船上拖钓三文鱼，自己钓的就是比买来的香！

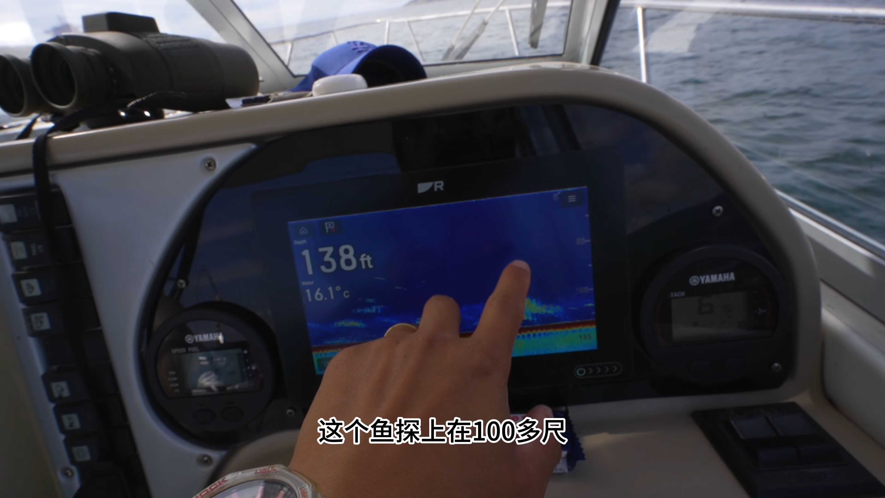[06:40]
On screen: depth 138 ft, water 16.1°C
这个鱼探上在100多尺，经常能看到这样大片密集的这个。应该是鱼群啊，但不知道什么鱼。刚才我把那个深度放到这里，但是完全没有鱼咬钩，所以不知道是什么东西。
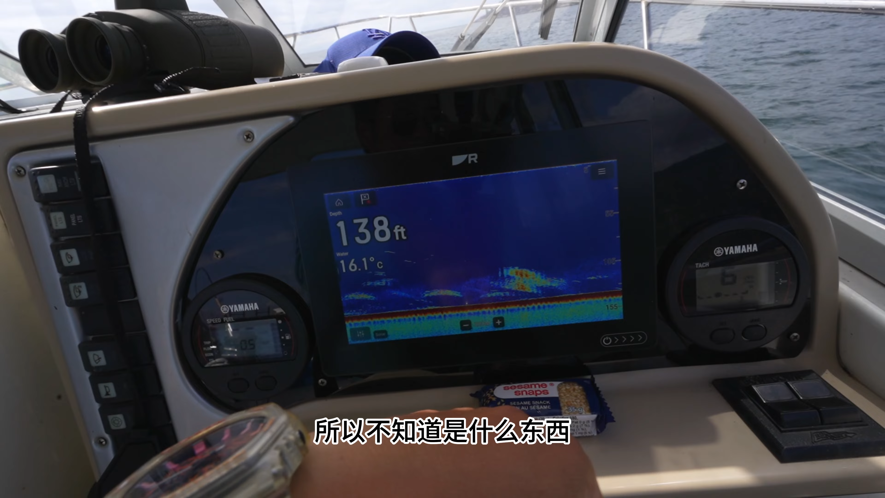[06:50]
On screen: depth 138 ft, water 16.1°C
突然开始起大浪了，我们放弃钓鱼了，现在过去收虾龙蟹龙。